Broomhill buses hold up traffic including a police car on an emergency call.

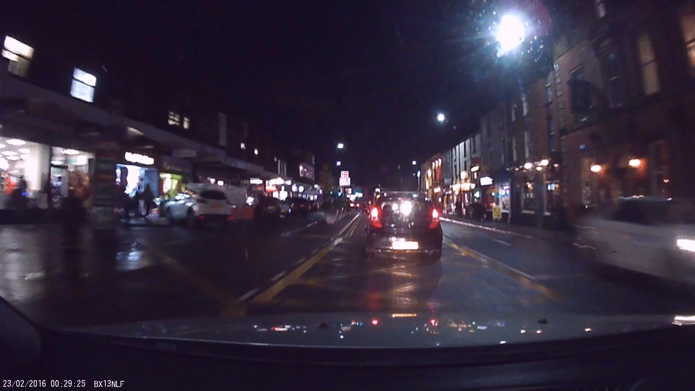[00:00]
Oh, there's a bus stop. I think there's three buses.
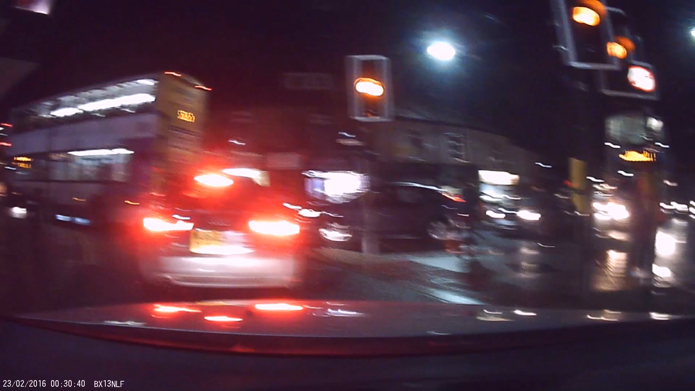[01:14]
This is 5 to 5. The lights just got red again on us. I feel like I always hop out. It's too late now. Yeah. Yeah.